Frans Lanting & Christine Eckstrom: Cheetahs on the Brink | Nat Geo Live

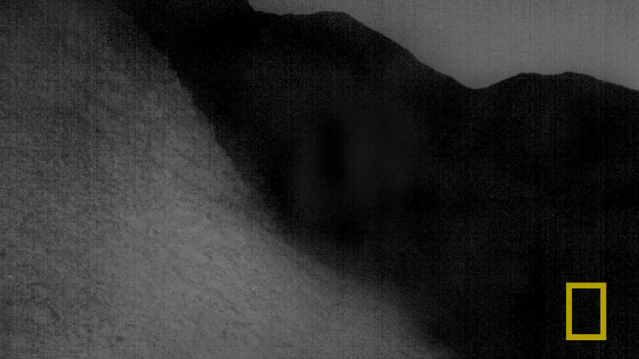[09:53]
And then one night, one of our cameras saw this ghostly face.
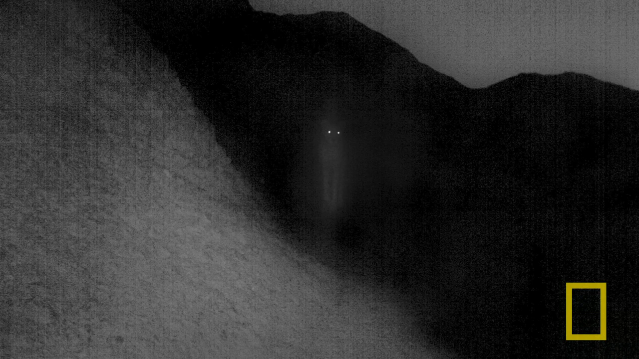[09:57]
Come closer and closer and closer.
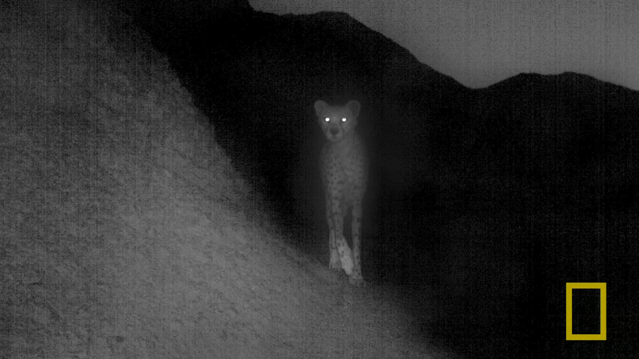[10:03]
And then it got spooked.
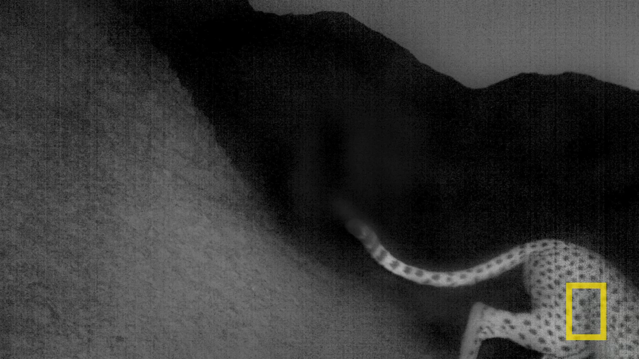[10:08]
And this was a passive infrared camera trap. There's no flash going off. There's no shutter clicking. It's just a little box.
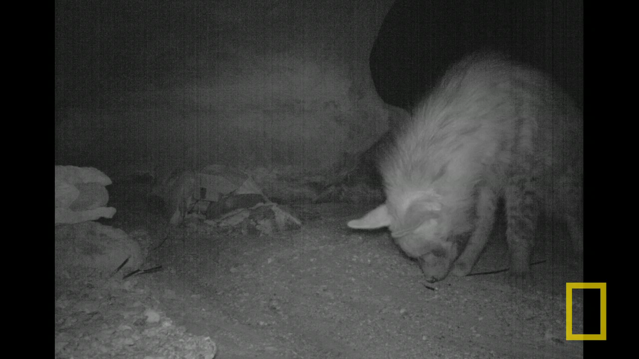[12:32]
And they started inspecting the equipment. And you can see that the hyenas really take a liking to the wiring.
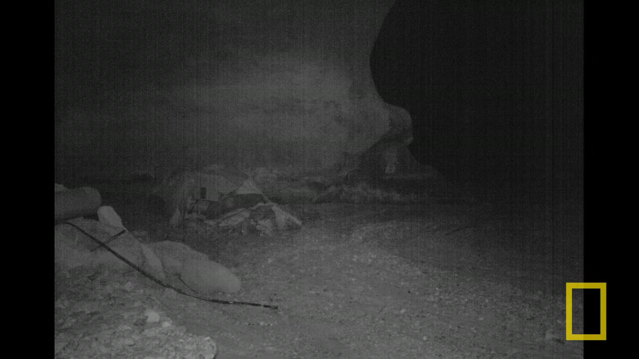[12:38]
They're just consuming it as if it were spaghetti.
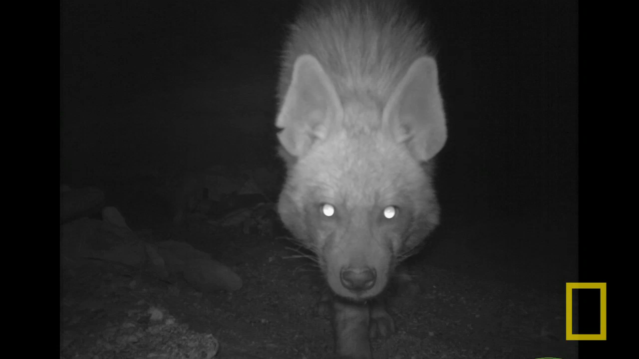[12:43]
We even got some nice single frames of one of the hyenas illuminated by several strobes.